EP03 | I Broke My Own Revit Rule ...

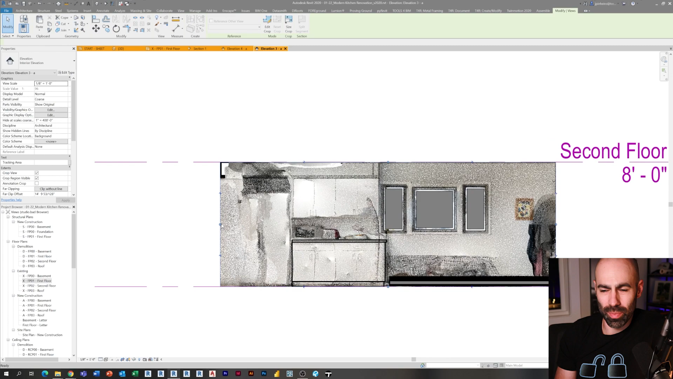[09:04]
elevation again what you'll notice what the greatest part about this scan is that any Revit view I jump into I can see my context in place from my scan as you can
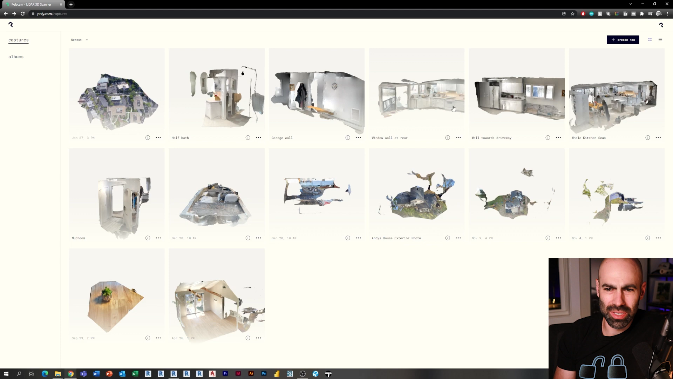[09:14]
see I didn't get a great scan of the refrigerator and tall cabinet area there I was I was messing around with
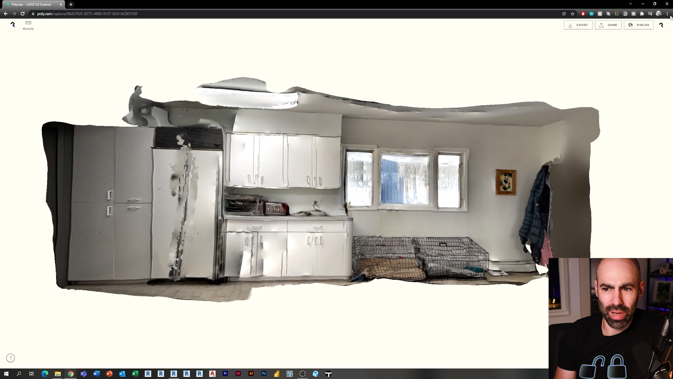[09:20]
polycam and some of the some of the settings even the higher resolution one the the stainless steel on the on the refrigerator kind of messed with it but again the truth of the matter is in this case it didn't make a huge
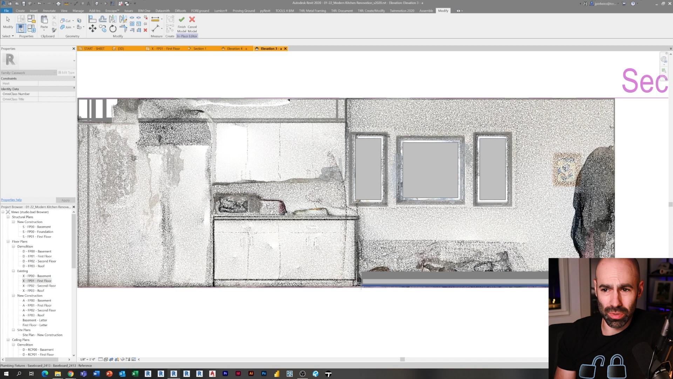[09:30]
difference if it did I would have obviously taken more information for for that information for for those cabinets and so
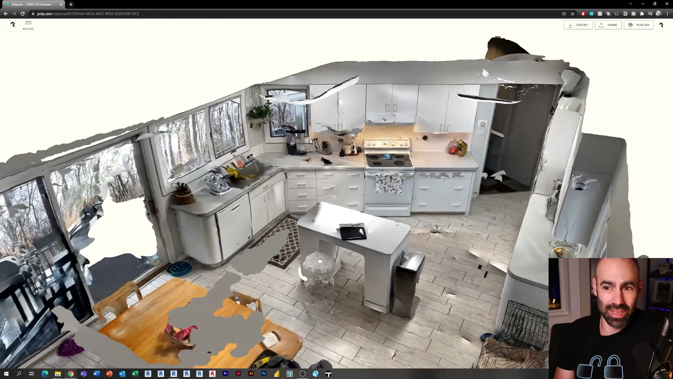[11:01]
it's kind of kind of strange um again 1950s uh fun stuff here and
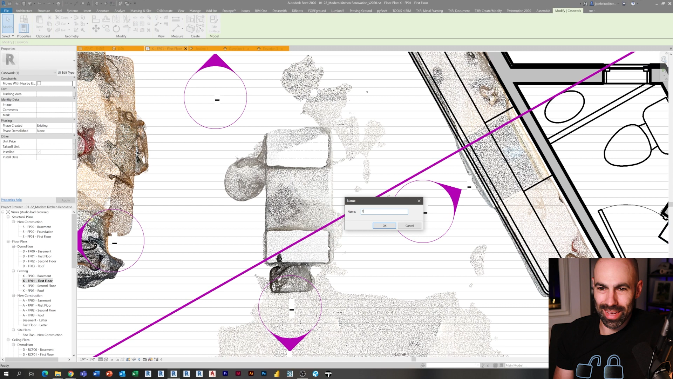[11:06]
so so this is something that again you could actually approach a shape like this many different ways um you know you could
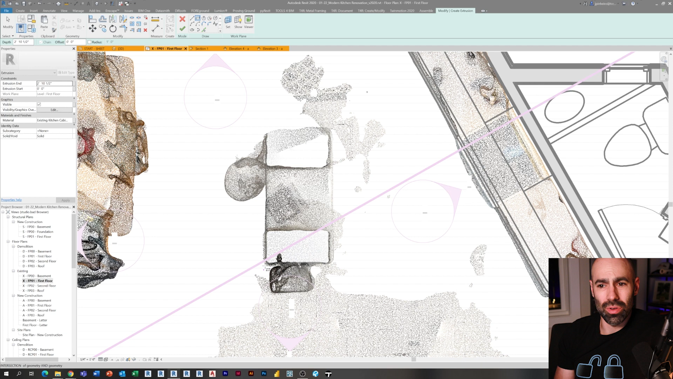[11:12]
do two two extrusions with a void in the middle um I think I'm doing the countertop right now and uh and I'll you know round the edges and make it clean and then uh the places the the objects below
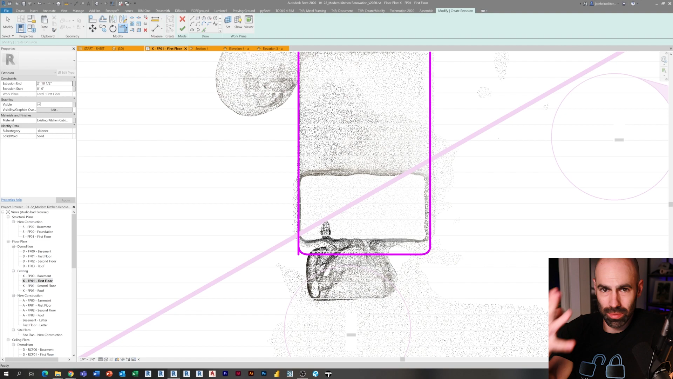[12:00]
who's who's interested in some of the sketching techniques um for for sketching um extrusions um here again I'm sort of copying down and making sure there's my
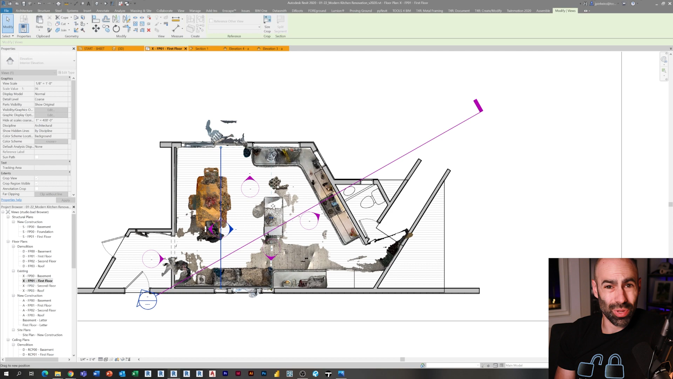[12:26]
plan view and extrude them up um you could do one extrusion with a void um if you start exploring it um
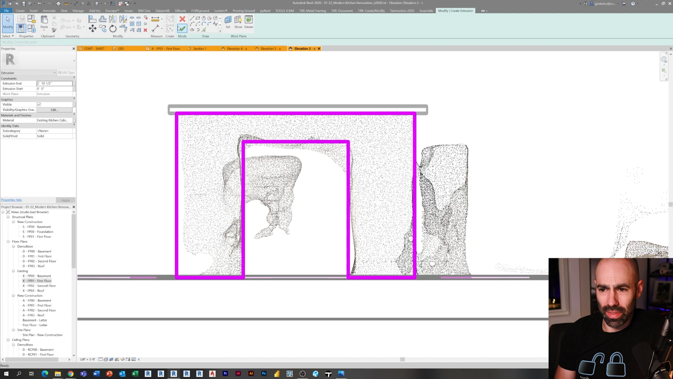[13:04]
that we have in the scan obviously I can just sort of pull this back and go around and you can see